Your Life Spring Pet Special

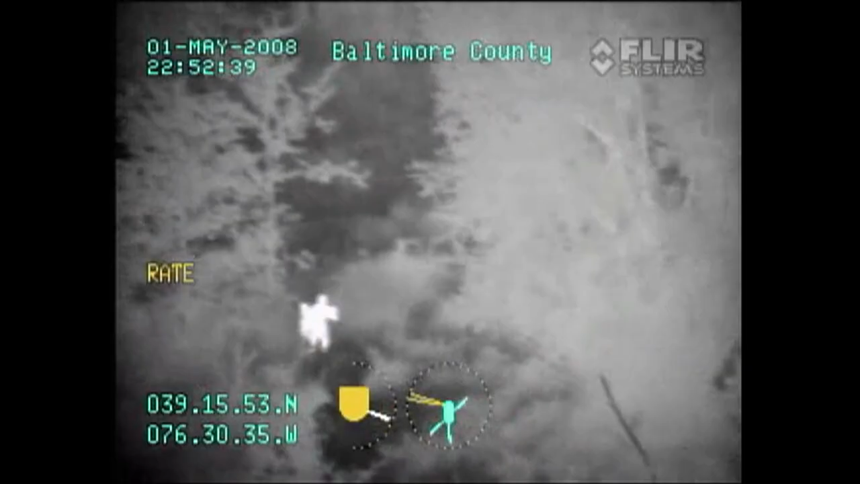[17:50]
But check out this real footage of this dynamic canine team in action.
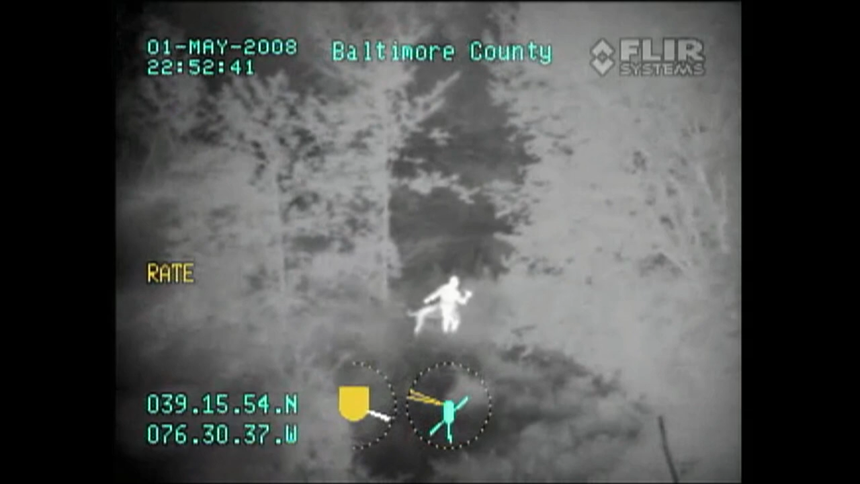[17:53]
We had somebody who just murdered somebody at a restaurant,
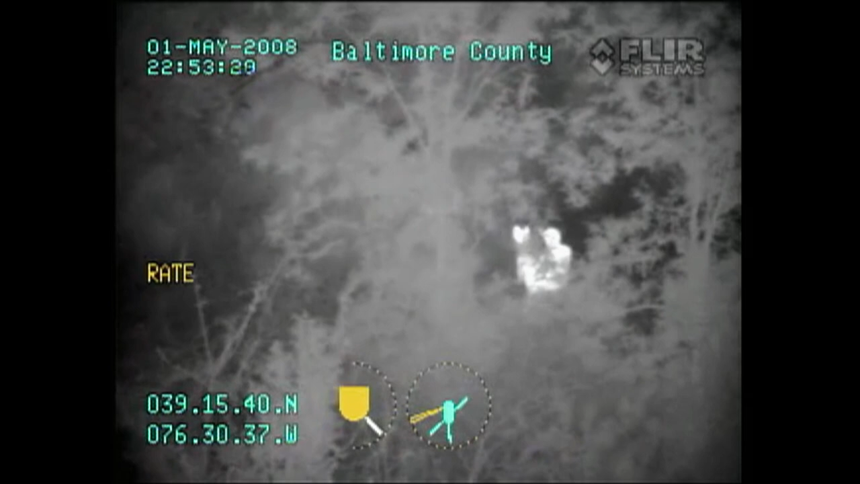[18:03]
And I arrived on the scene with Ben, and they had been looking for probably about 45 minutes for the suspect.
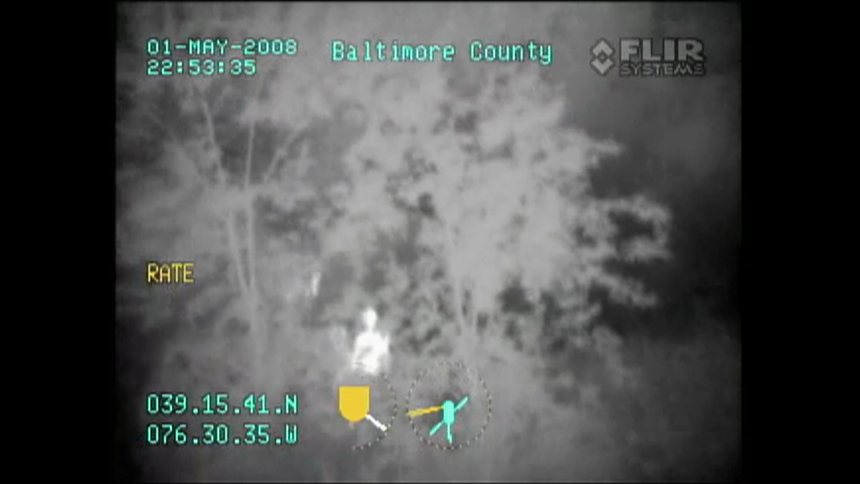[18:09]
And Ben located this murder suspect in about two minutes, hiding underneath a pile of tires. Police canine, speak up now. Release the dog.